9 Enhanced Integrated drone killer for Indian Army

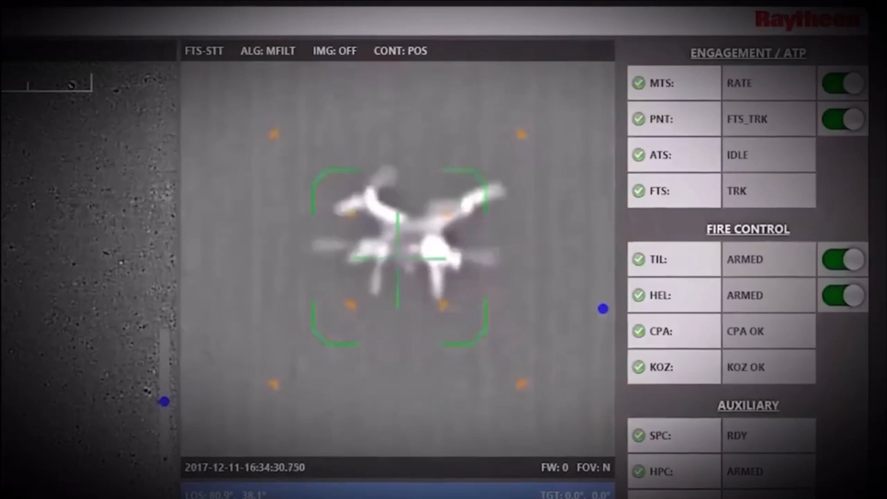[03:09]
The laser weapon system should be able to achieve target information from control station and get queued onto the target.
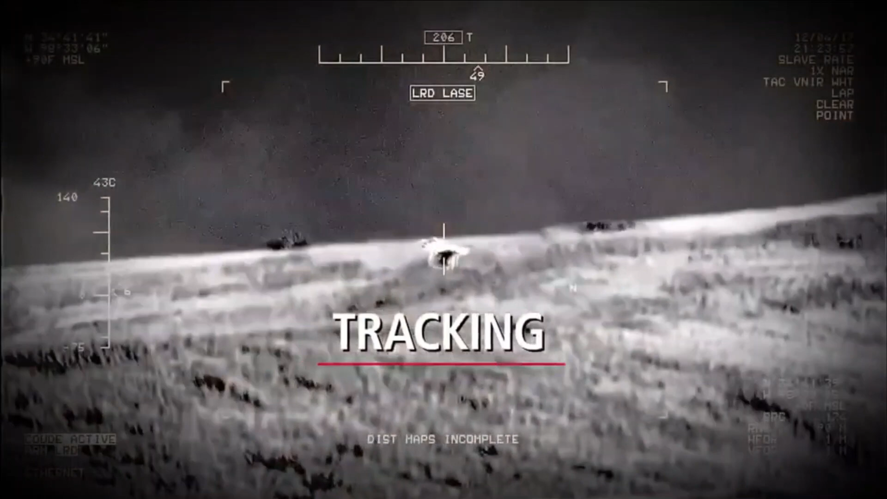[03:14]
It should be able to engage designated targets up to a range not less than 2 kilometers during operation.
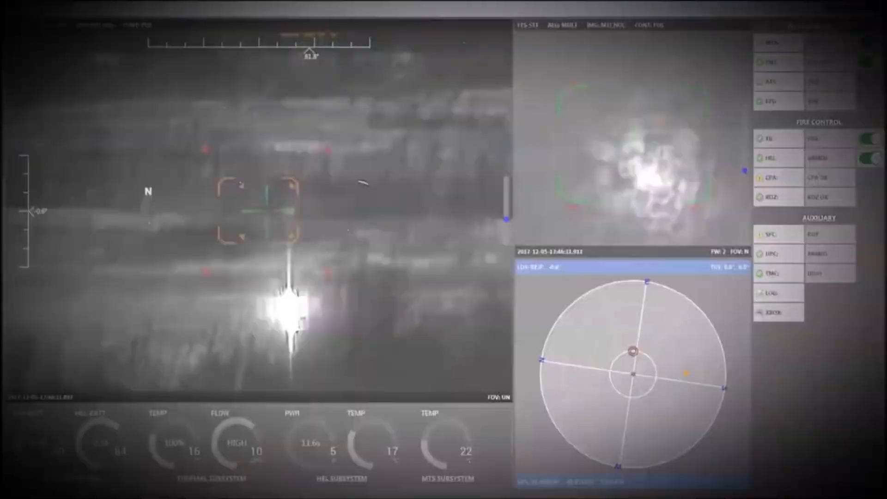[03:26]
The system should have option for integration with existing gun and missile system of Army Air Defense